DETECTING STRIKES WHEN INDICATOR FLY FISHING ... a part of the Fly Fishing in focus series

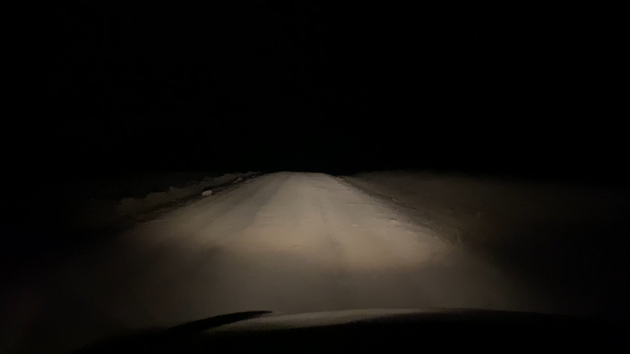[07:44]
Lots of drives like this. Bumpy dirt roads, driving into the blackness at night. Hoping I don't break down. Excited for the adventures.